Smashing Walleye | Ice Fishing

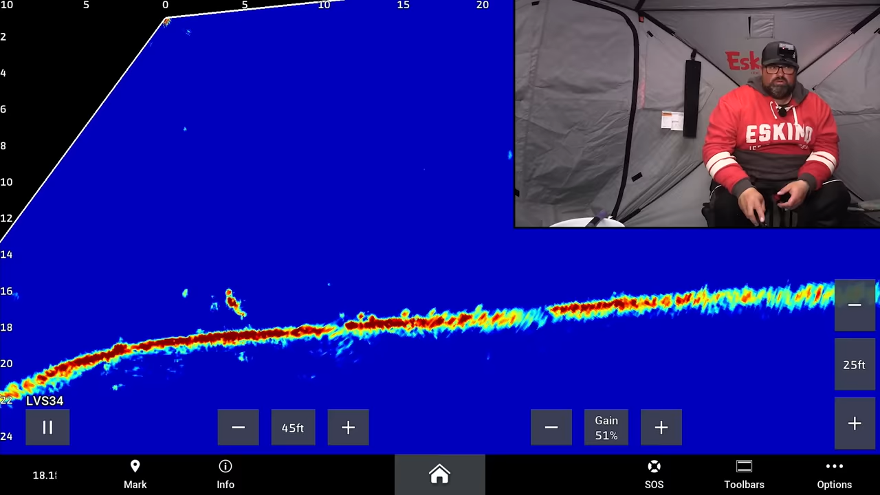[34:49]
Oh, something's coming to the live minnow. Looks okay-ish, maybe an eater. He's straight up on it right now. That's funny. It's a bunch of little fish in here, and it's always coming over to the spoon. he took a look at the minnow and the minnow wasn't doing what he wanted.
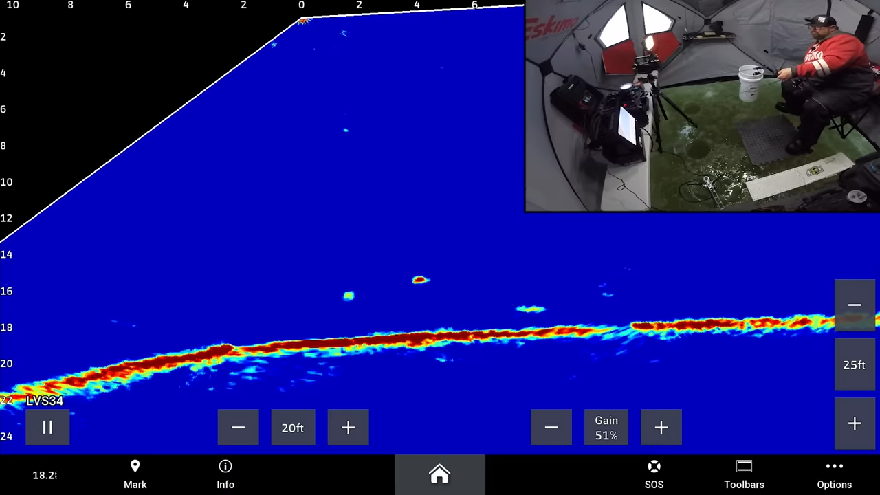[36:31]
Got fish coming in. Oh, he's charging at the spoon. I don't think he's very big. But I need some eaters yet too. Just drop it down. Here it comes. Oh. This one's bigger.
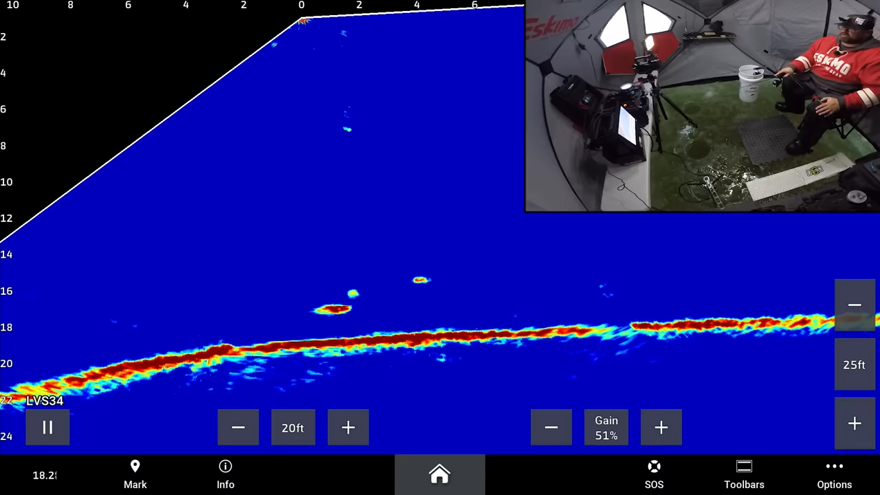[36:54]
This one's bigger than that one anyway. See how that fish totally scared the other one away?
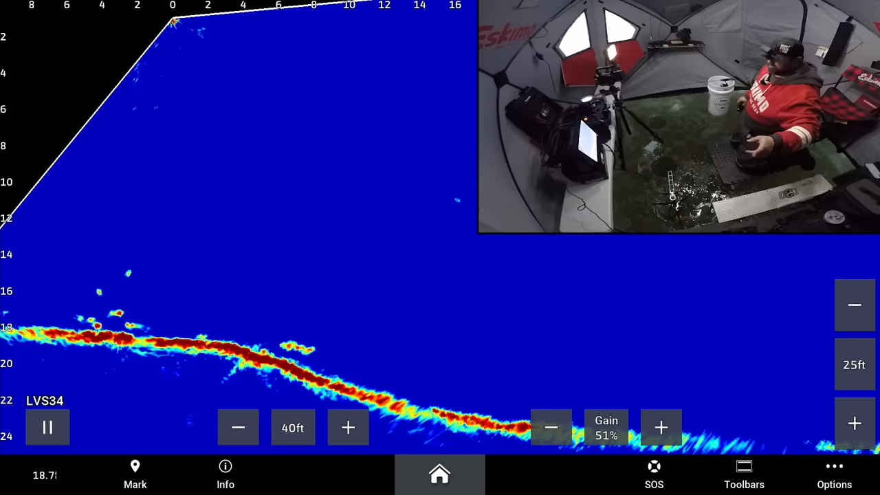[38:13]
Oh, boy. There's a big one coming here. There's a big one coming right here. Come from up the shelf. Come on. All these little guys are going to scatter. Come out. Come on. Right here. Oh, yeah. Come on. What false charged it? Turned. No. Come back. It didn't eat. Come on. Get back here. No. That was big.
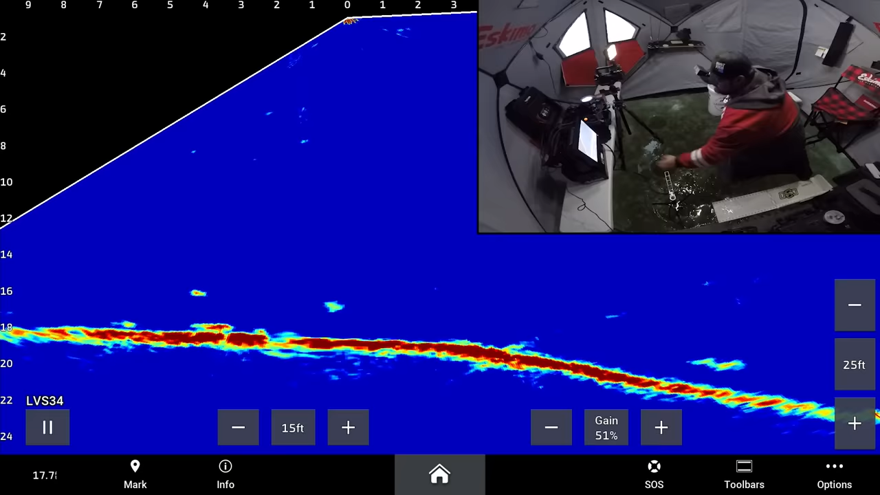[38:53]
No way. Hopefully that wasn't my shot. It just, oh, are you kidding me? Never ate. Oh, are you kidding me? It just come in.
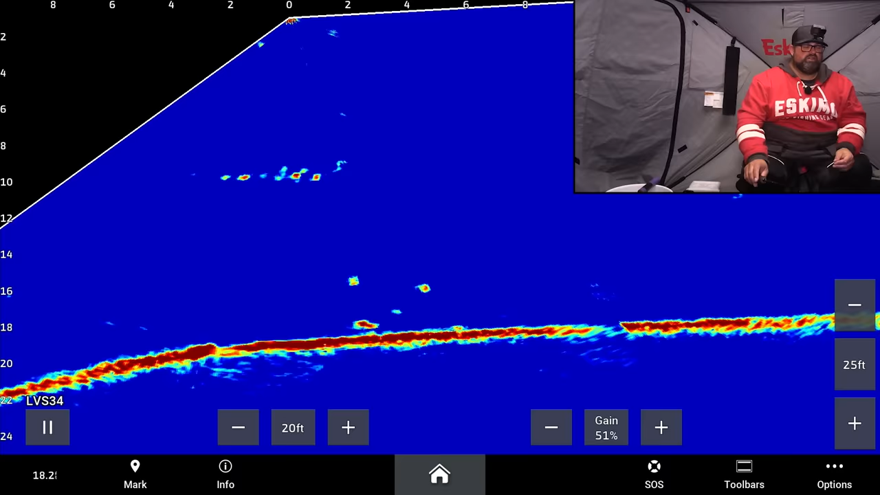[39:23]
Nope. I could catch a lot of these small fish if I downsize or even just fish for them. But as soon as they start to come at my bait, I just pull away. I don't want to get handcuffed where I'm reeling in a small fish and a bigger mark comes in. A lot of times when you have a bunch of small marks in the area and there's a bigger fish away, he'll investigate, right? He'll see a bunch of commotion over there.
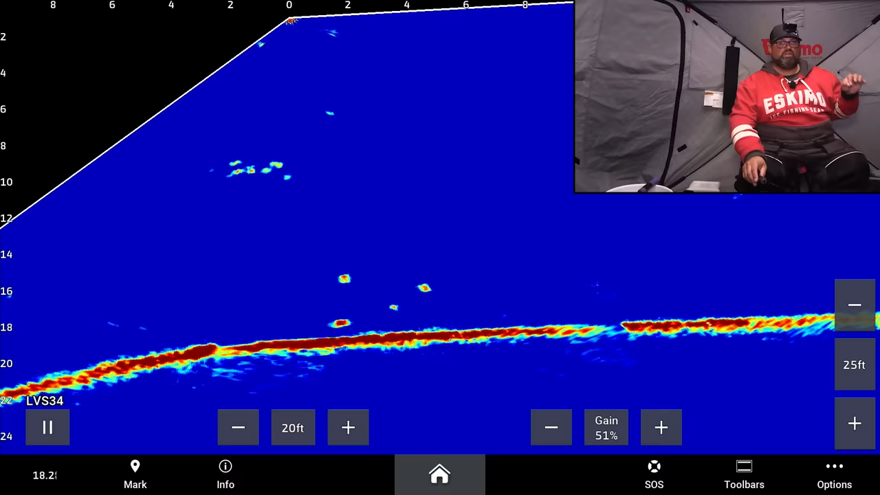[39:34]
He'll come check it out. So I like to pull away when there's a lot of small fish on the screen from those fish as they dart at my spoon. Play more of a keep away, like don't let them get it. Now, if I wasn't catching any fish, I would obviously catch some of them, but I've caught a lot of fish today.
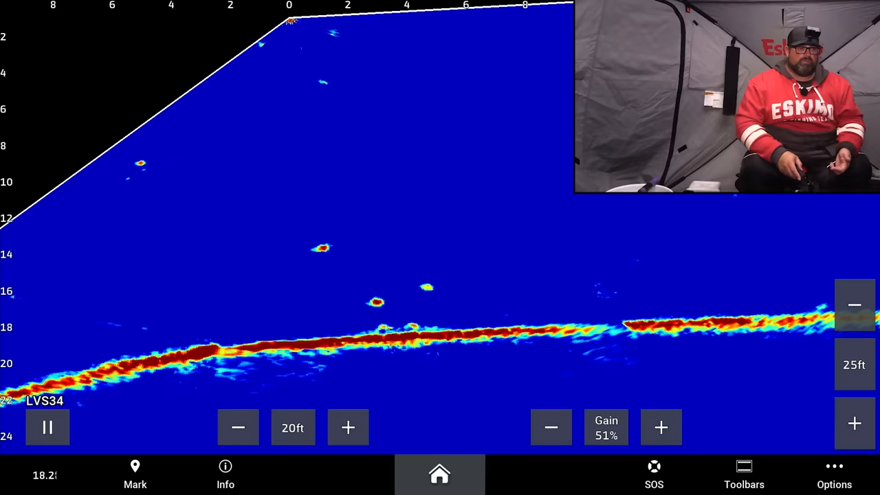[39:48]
Now I'm looking for like a jumbo, right? Or anything even like 20 inches plus, heck, even some more eaters. But the fish on the screen right now are like are tiny little guys, right?
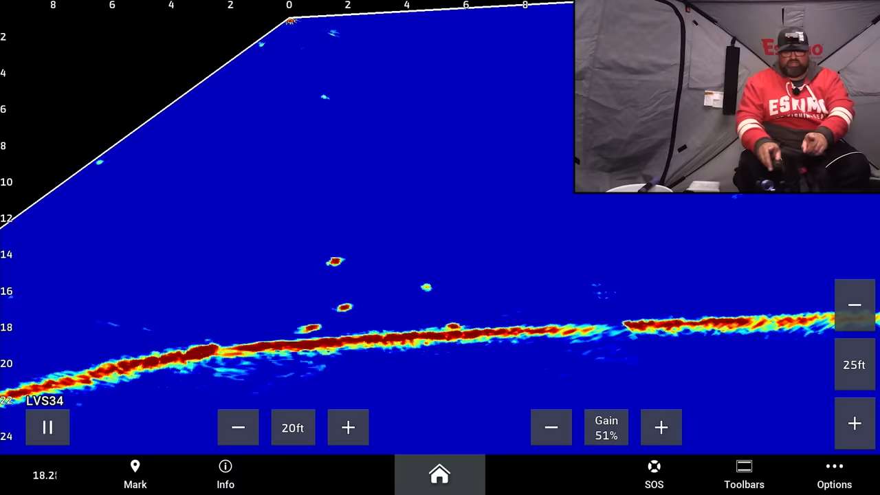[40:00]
Like little. This one's a little bit better right here. Yeah, come on. No, you don't like that? Take you down the dirt maybe? Down on the dirt? Pound it down there? Come on, go down there. There's another one coming on the right, which I don't really want that one, I don't think.
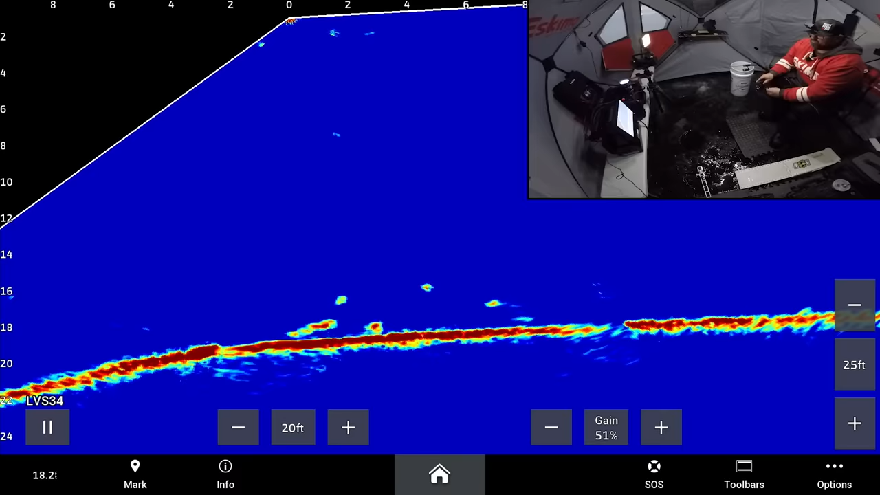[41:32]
Oh yeah. Okay. This one looks a little bit better. Come on. Come back. Come on. I was gonna go up. He was pretty into it as it was going up, so come on. Come on. That was cool. See, I just waited until a better one came around, right?